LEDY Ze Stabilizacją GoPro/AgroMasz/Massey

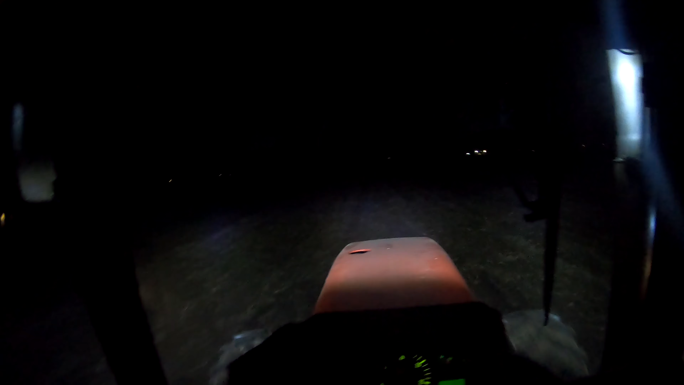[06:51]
Zaraz będziemy dojeżdżać do końca pola i tam jest las, to będzie właśnie dobre odniesienie, jak światła świecą, bo tak to tylko widać to co na polu, więc tak nie ma odniesienia, jak one świecą. Ładnie tnie, teraz jeszcze jakoś pod włos jedziemy, jak było kombajnem jechane, to ładnie to wszystko się równa, tnie.